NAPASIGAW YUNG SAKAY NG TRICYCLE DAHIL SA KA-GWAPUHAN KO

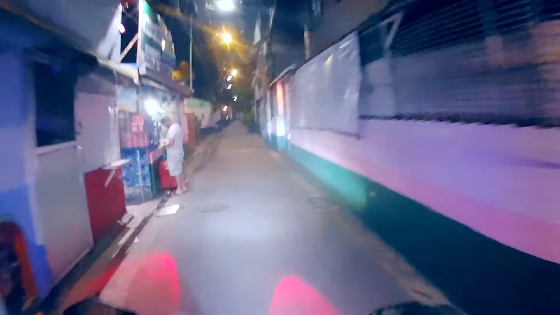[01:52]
Ngayon numinto siya dun oh Nung mangyari sa amin yung ganun Numinto siya muna doon Kasi nga Nagabang pa yun ang pagkakataon Hindi naman talaga siya kakanan eh Coloco yun eh Hirap sumabay sa mga ganun talaga Actually ilang beso na rin yung nag experience sa kanila dyan Yung iba dyan sumasalubong Yung pag curve mo ng kanan May sumasalubong pala doon Nakailang beses na rin ako doon naka experience